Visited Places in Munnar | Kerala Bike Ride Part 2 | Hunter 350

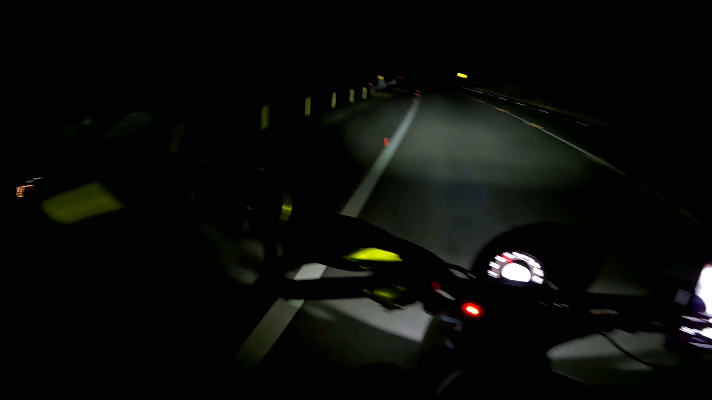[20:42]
अभी वापस निकल गए हैं. अंधेरा पूरा हो चुका था क्योंकि हम लोगों ने इतना ज़्यादा टाइम स्पेंड कर लिया था. और अभी वापस निकल के हमने हॉस्टल के लिए और जाके रेस्ट करेंगे. बाकी जर्नी चलती रहनी चाहिए और यही मज़ा है, इसी में मज़ा है.